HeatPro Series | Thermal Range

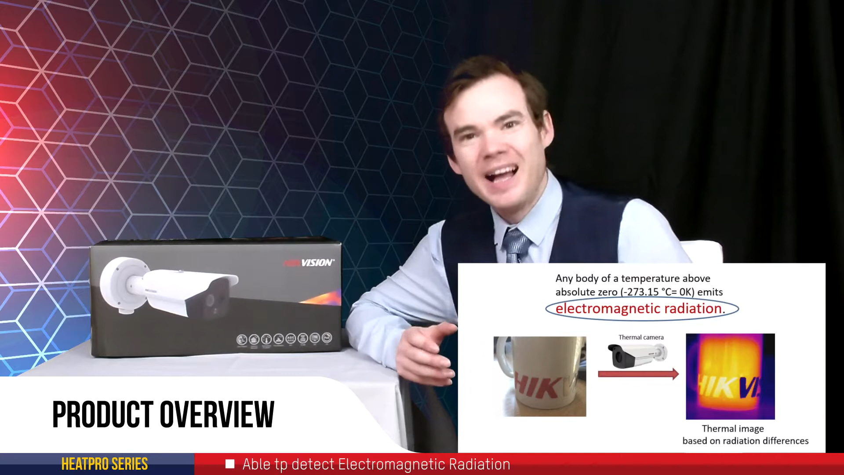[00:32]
So basically every body of temperature above zero degrees Kelvin, that's minus 273 degrees Celsius, emits what's called electromagnetic radiation.
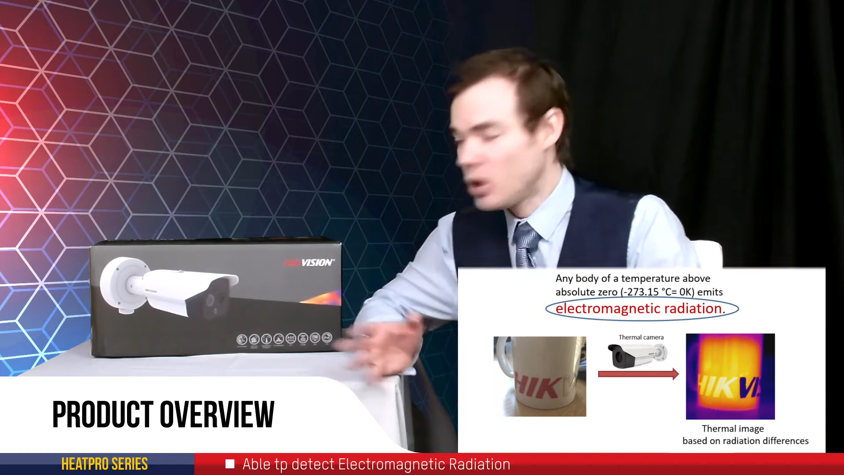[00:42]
What this camera can do, it can detect that electromagnetic radiation and turn it into an electronic signal and therefore give us an image on a screen.
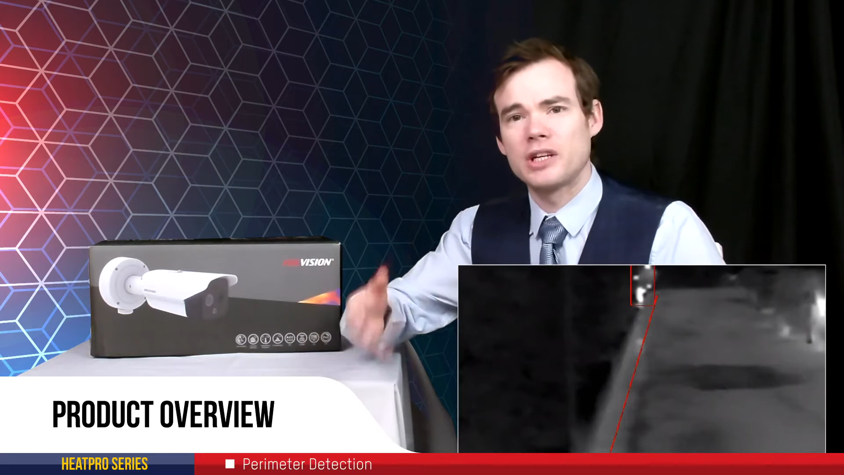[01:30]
So it's got the thermal lens to detect the electromagnetic radiation in the scene, therefore giving us the ability to trigger things such as line crosses, intrusion detections, also measure bodies of temperature in a scene.